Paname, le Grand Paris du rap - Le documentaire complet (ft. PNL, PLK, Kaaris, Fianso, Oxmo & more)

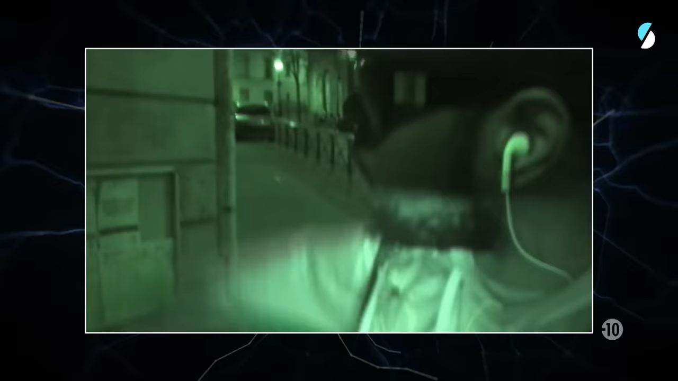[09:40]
Rue Milton, 75009, la terre du Mide.
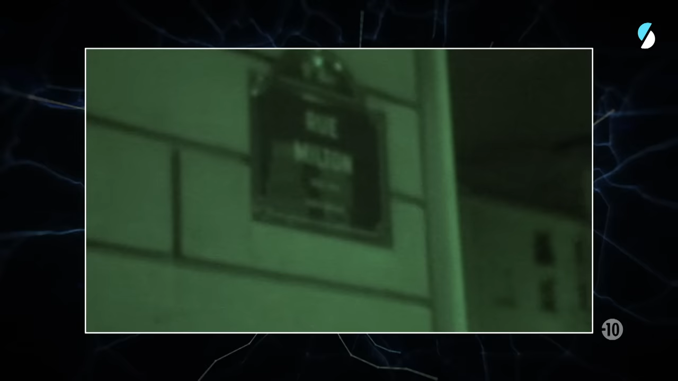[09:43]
Suivez-moi, je suis guide touristique aujourd'hui.
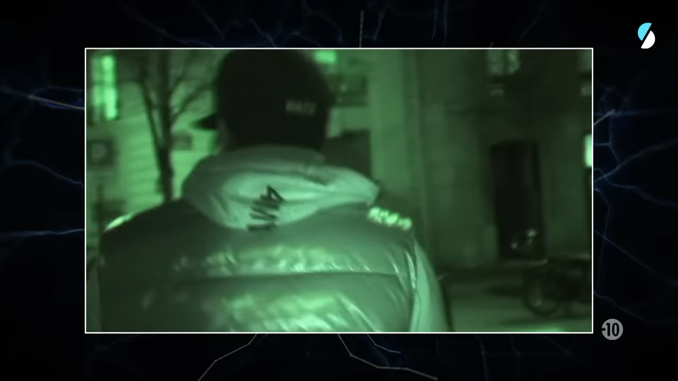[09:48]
C'est Paris Centre. Les ghettos chics. Ça, c'est les petits du quartier.